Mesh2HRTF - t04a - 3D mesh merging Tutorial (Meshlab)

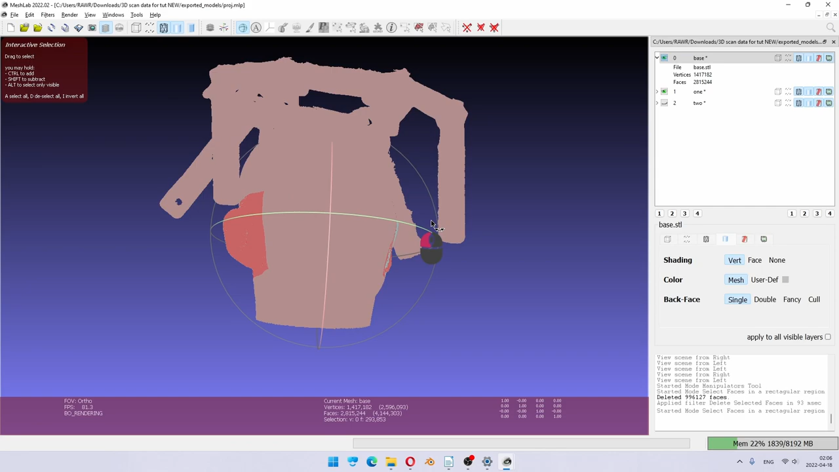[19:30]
And as you can see, this is the ear we want to cut out. This is the ear we don't want to touch yet.
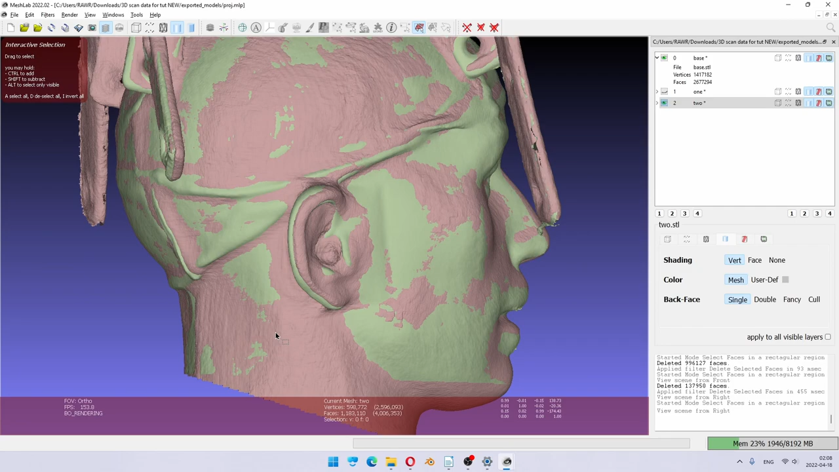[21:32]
And I try to get quite a big chunk of cheek in front. I think this is pretty good,
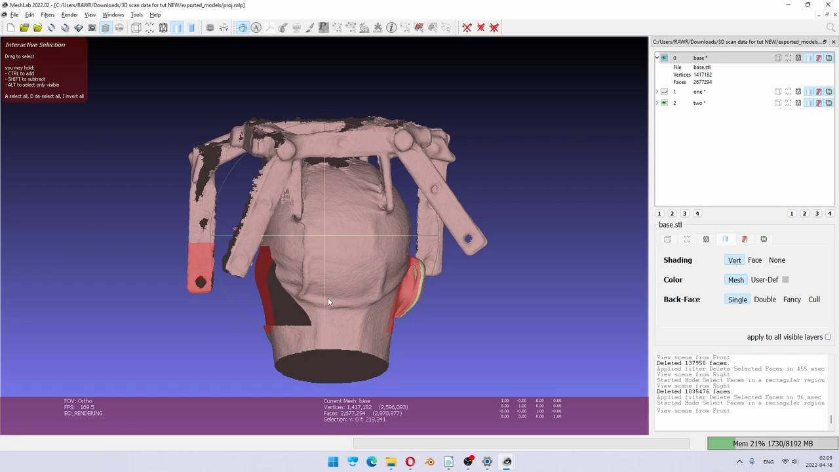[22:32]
Or if I press control one, I get it from the front. As you can see, the head is not perfectly aligned. This is what we want to delete.
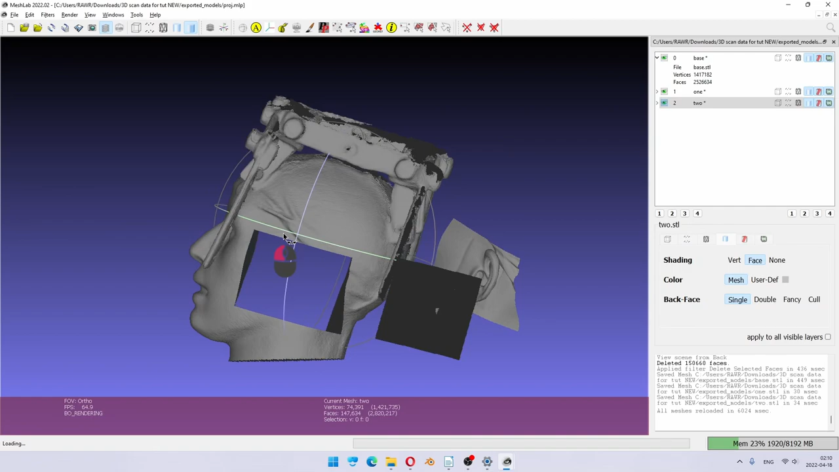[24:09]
You can see what happened. After I reloaded, all the errors are gone. So what I'm going to do instead, I'm going to open project. Let's try that project. I also say the alignment project in case we need it. No, the project file is good. So as you can see, we have everything prepared for the next step.
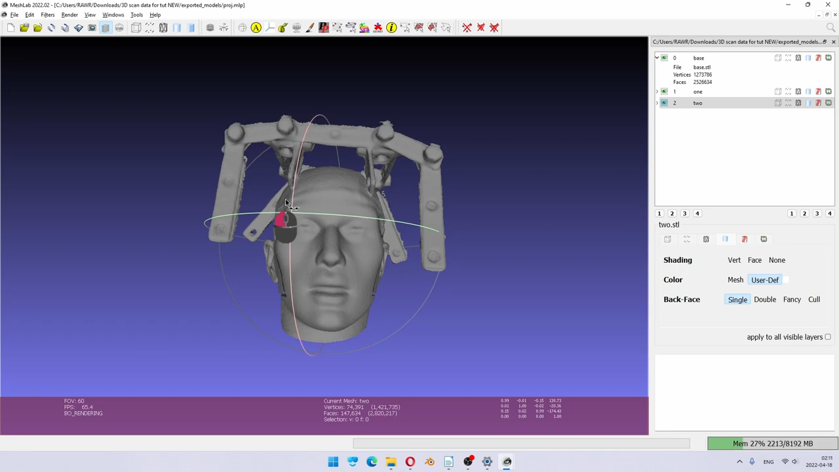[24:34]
And the next step, after we cut out the errors, is this trim away all excess geometry.
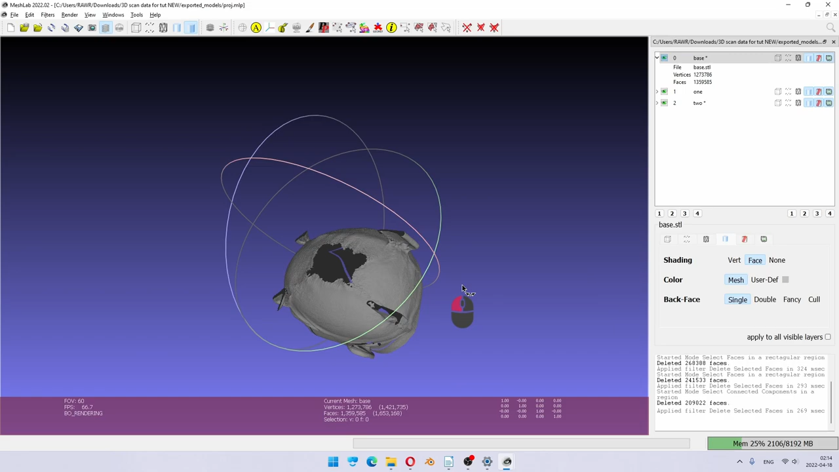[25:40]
I have quite a big hole on top, but we'll see how it develops.
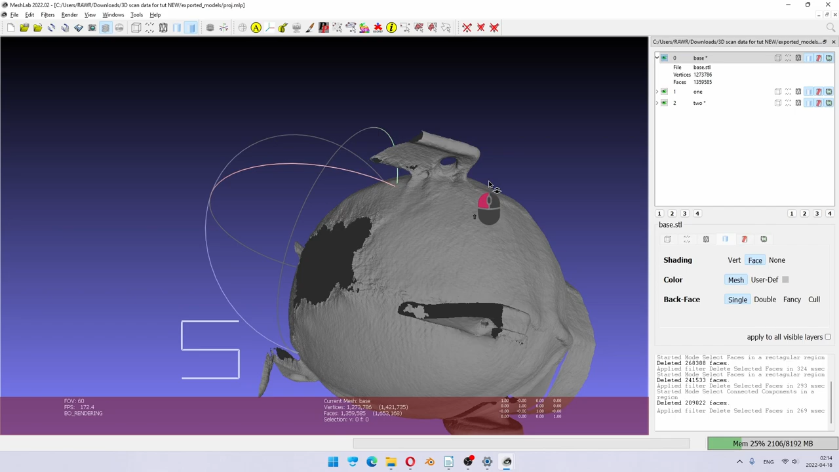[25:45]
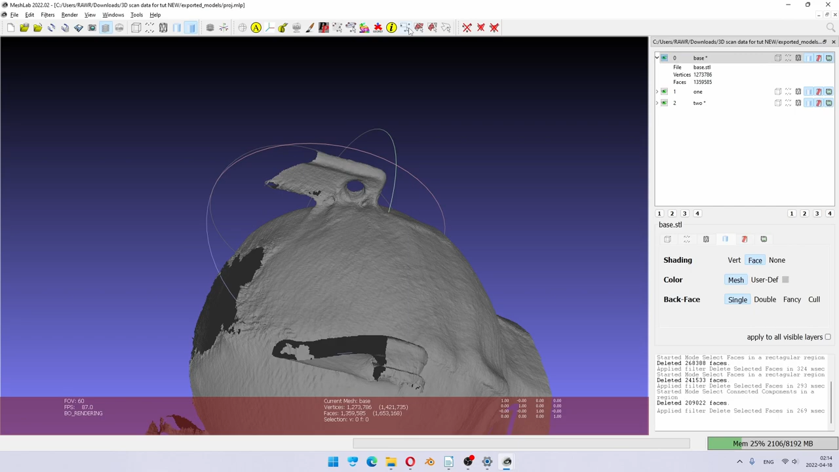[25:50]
Notice here is one more tool for selecting vertices. It looks very similar, but if you use that, you will not actually be able to delete.
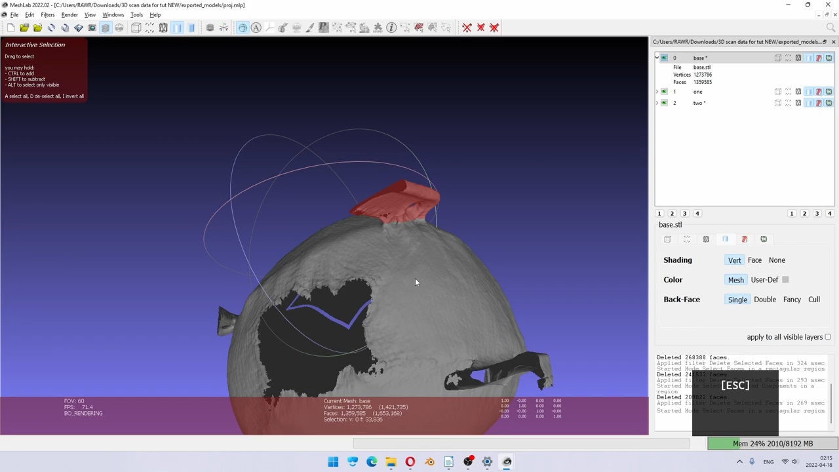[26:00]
You need to select faces to use the delete button.
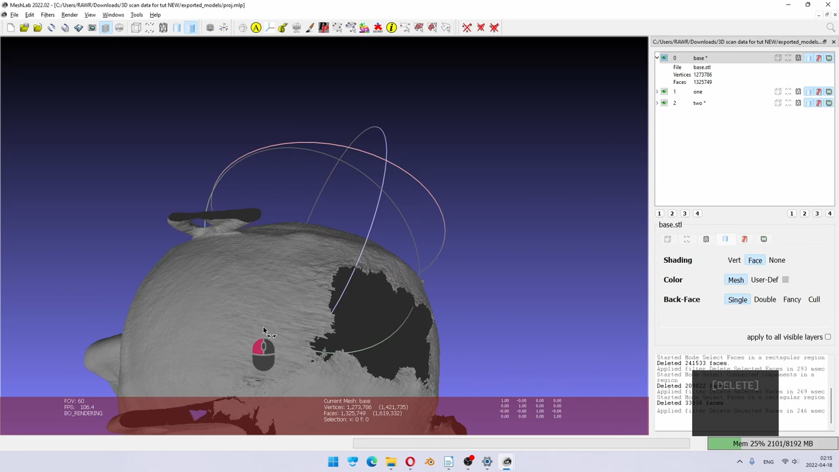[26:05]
Or you can use the delete selected vertices.
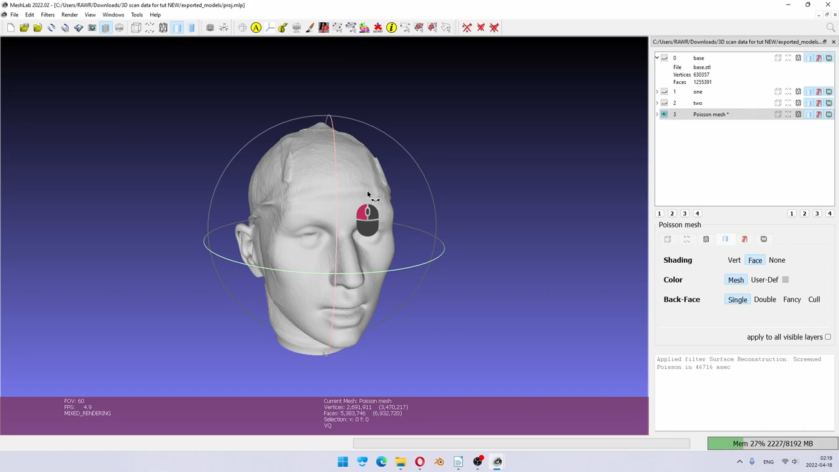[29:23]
It tried to close a hole in the bottom. But it actually didn't do it. Sometimes it does, sometimes it doesn't. It did close this hole.